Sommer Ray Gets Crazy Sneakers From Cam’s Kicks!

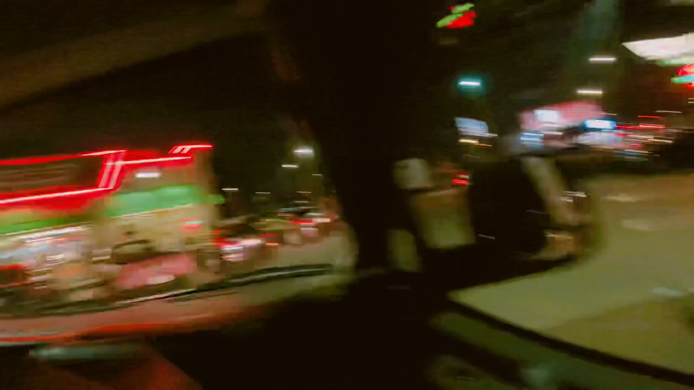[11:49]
You excited, Bo? I am so hyped Wait, but there's a truck Uh So I guess there's no drive-thru?